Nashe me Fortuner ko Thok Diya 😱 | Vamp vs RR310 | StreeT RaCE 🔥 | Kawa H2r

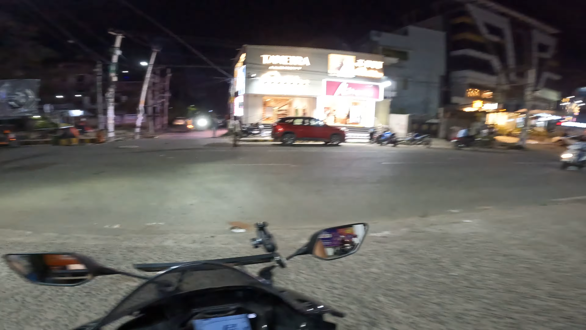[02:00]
जीस तो जब अपनी बाइक की टांग फुल होती है ना तो राइड करने में बहुत ज्यादा मगा आता है एक अलग सा वाई सुकून मिलता है
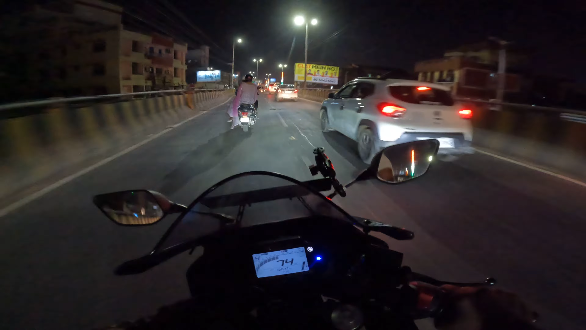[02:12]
आज आपको ट्राफिक फिल्ट्रेशन दिखाएंगे तगड़ी वाली आज यह
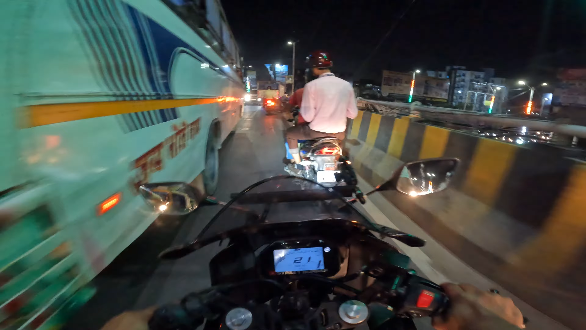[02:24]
देखो कुछ लुक भाई यहां भी रॉंग साइड में आ रहे है भाई किधर जा रहा है है भाई ओवर बिस के उपर रॉंग साइड में आ रहे सोचो
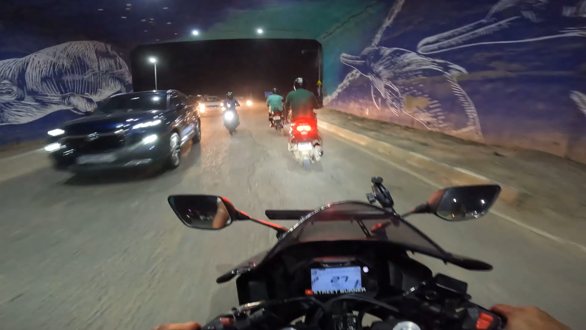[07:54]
आपे वेट कर रहें अपना काफे दिन के बाद यार मतलब ऐसे रात को ग्रुप में राइड कर रहें देख लो तीन चार वाइक से साथ में